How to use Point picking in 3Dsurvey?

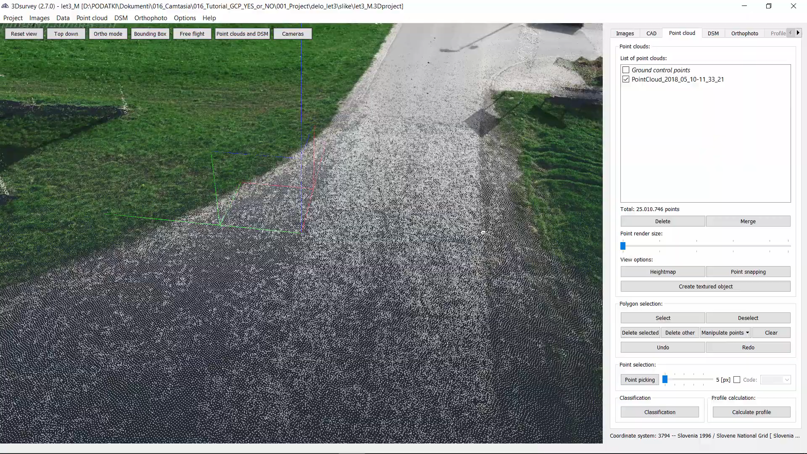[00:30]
So the best thing to do is to go to DSM which is in our case just terrain because we have already classified point cloud before.
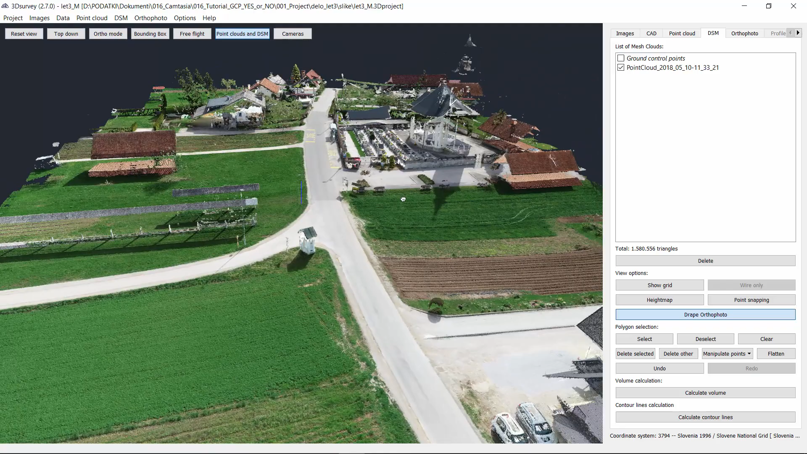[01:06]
DSM and then you can go back to your point cloud tab and start with your point picking tool.